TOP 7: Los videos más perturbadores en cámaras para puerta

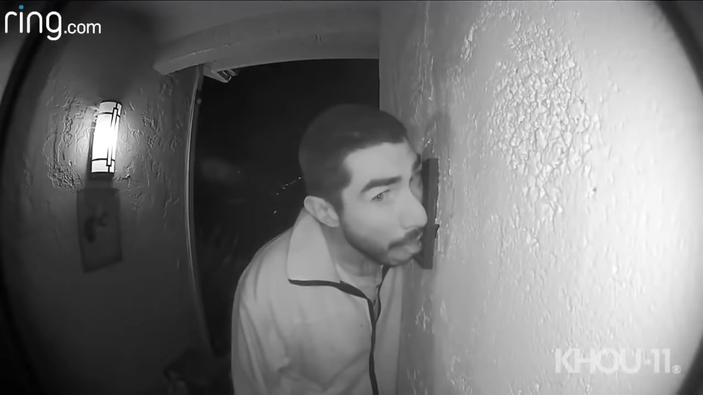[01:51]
se topó con esto el nombre del sujeto no ha sido revelado para proteger la poca dignidad que le queda pero no es la primera vez que lo hace él tiene un fetiche o más bien para filia lamer timbres de forma
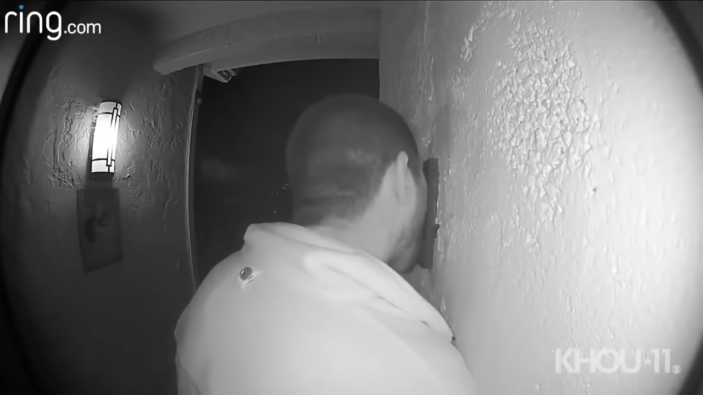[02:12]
obsesiva lo que estás viendo es una versión reducida de dos horas de vídeo porque si el sujeto superó los 120 minutos lamiendo este timbre el cual al parecer encontró particularmente sexy esto te enseña que en el mundo hay locos para todo pero imagina que se lo hagan al timbre de tu casa número 7
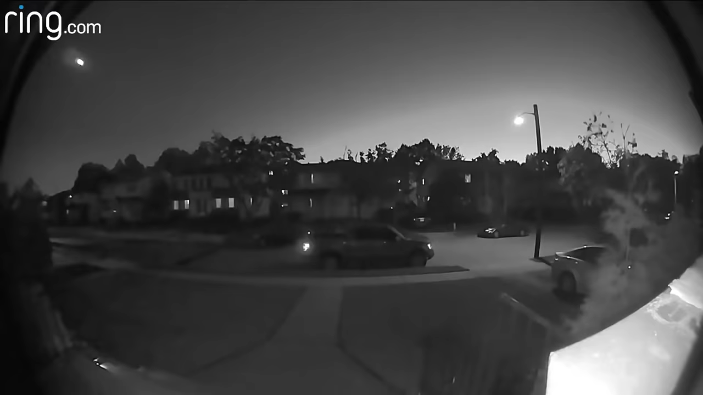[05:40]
Aquí está en una de sus noches de cacería Fíjate en algo Notas que gira la cabeza y mira algo en la casa de al lado Eso es porque escucha a la señora que vive ahí Llegando
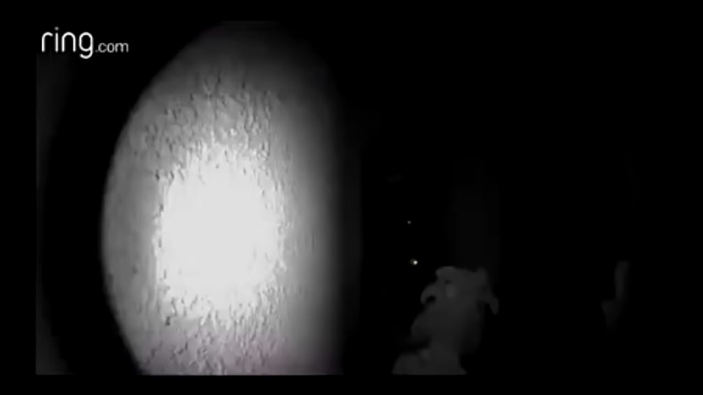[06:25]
Lo que muere en el tercer puesto es Extraño No hay otra manera de describirlo El sujeto
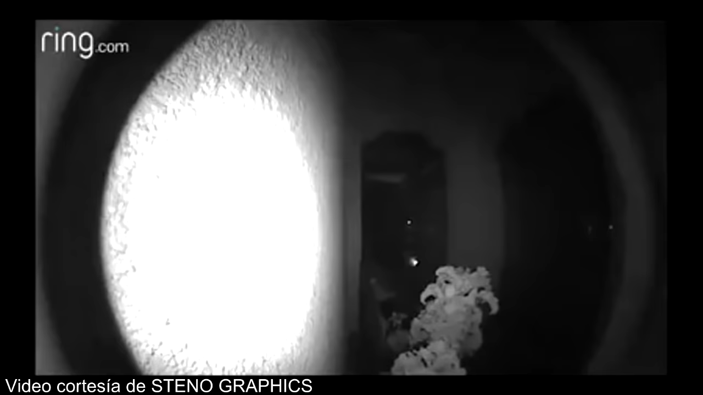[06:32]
explica que A las 3.36 de la madrugada El sensor de la cámara Detectó movimiento
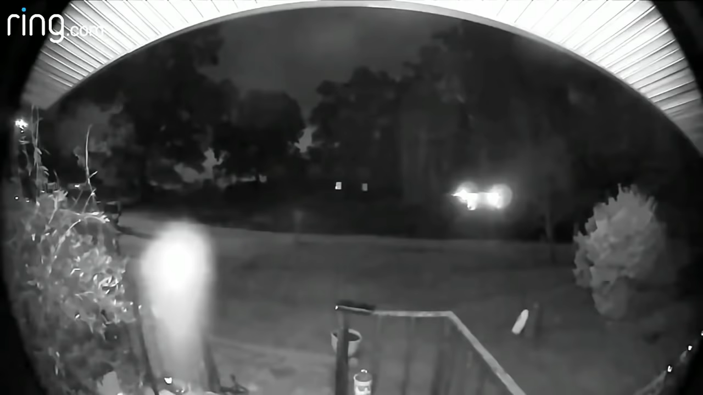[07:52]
Hubiera captado los detalles del animal En posa a definir Qué era exactamente Sin ningún problema Tal como capta perfectamente A otros animales Y aún si estuviera demasiado cerca del lente Se puede definir perfectamente Qué es
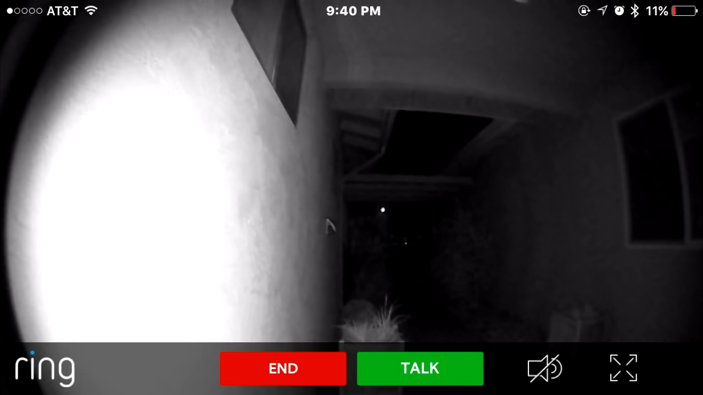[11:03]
Había algo ahí Pero el lente No podía captarlo Salvo Una excepción
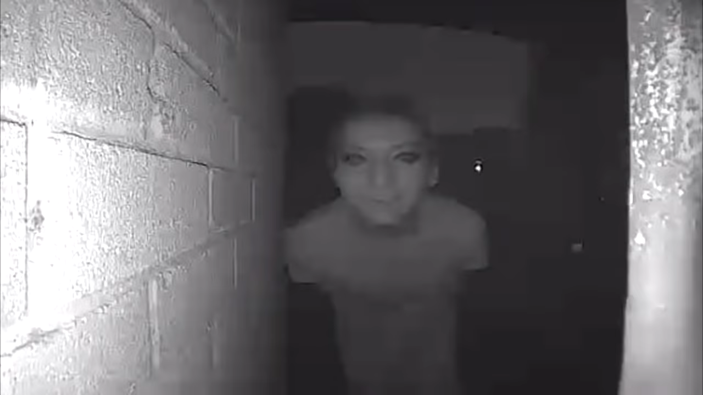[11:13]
Te podrás imaginar Por qué la gente Luego de ver esto Se preocupó tanto Cuando el dueño De la casa Dejó de dar señales De vida Llamó a la policía Y les mostró todo Dice que las alertas Al día de hoy Disminuyeron Lo que quiere decir Que su acechador